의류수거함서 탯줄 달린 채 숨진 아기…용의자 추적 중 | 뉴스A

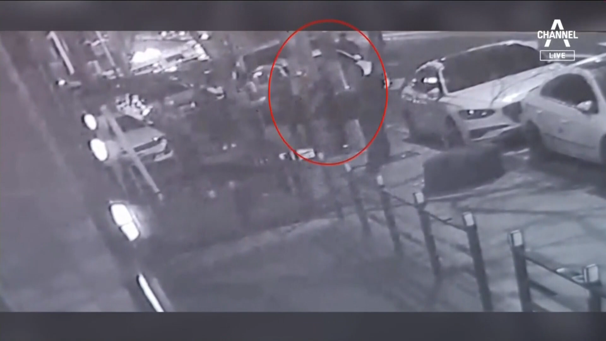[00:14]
인도에 놓인 의류수거함. 경찰관들이 주변을 둘러싸고 수거함을 살핍니다. 그리고는 폴리스라인을 두릅니다.